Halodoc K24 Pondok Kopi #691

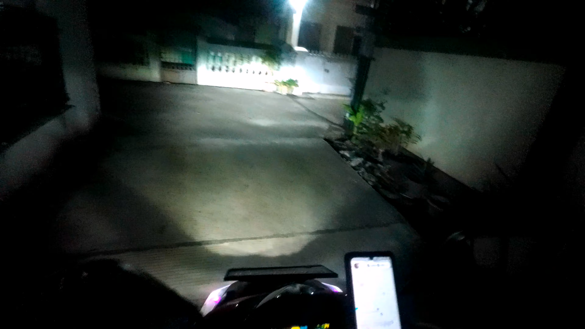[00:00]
Selamat pagi, hari Rabu 3 November 2021, jam 1.34 di daerah Rawalumbu. Ini komplek apa ya?
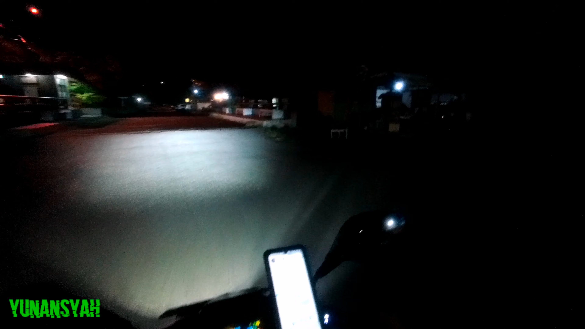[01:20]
Oh, ke kanan-kanan. Set. Sini. Betul. Ini kita nyusuri kali, ntar ke sana. Ya, gitulah. Jalan-jalan. Mari, Pak. Gue baru sekali ke komplek ini ya.
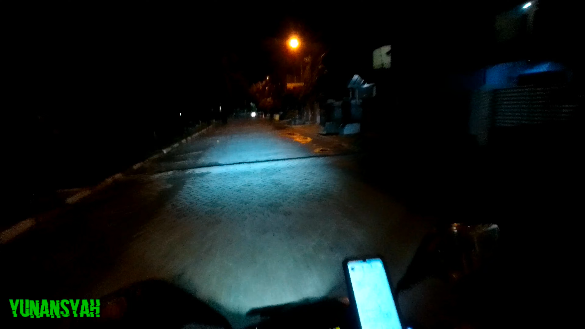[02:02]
Ini sih ke kiri ya. Mestinya. Ada jembatan.